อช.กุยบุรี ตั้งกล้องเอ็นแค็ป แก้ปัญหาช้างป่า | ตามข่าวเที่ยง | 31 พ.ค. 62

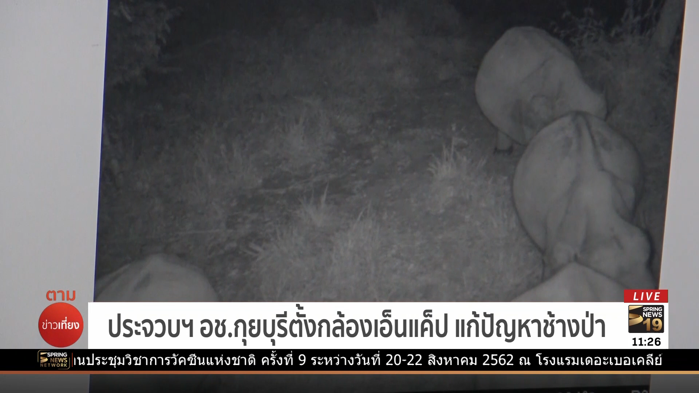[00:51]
ถของกล้อง N-CAPที่มีการนำซิมการติดตั้งในกล้องเพื่อบันทึกภาพช้างป่ารวมถึงความเคลื่อนไหวต่าง ๆ ขณะเดินผ่านหน้ากล้องกล้องทุกตัวจะส่งภาพต่อไปยังระบบประม